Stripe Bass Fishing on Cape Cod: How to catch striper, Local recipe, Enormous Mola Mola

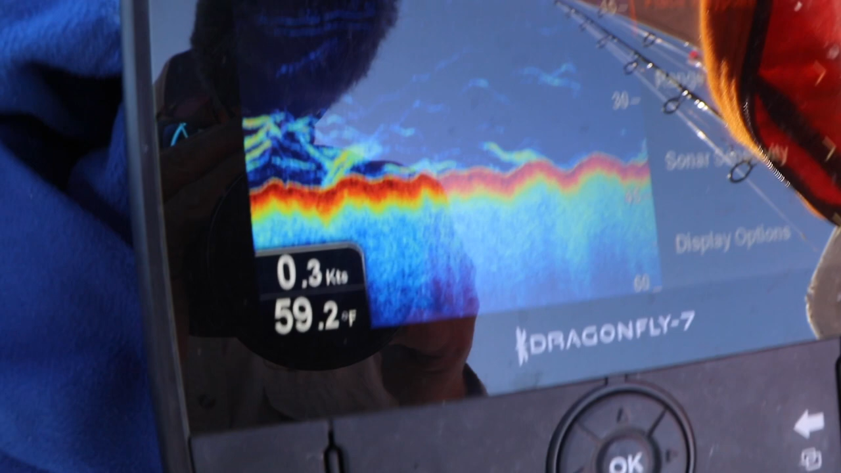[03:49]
On screen: water 59.2°F, speed 0.3 kn
We're right on a good school here. Everyone else doesn't seem to be hooked up.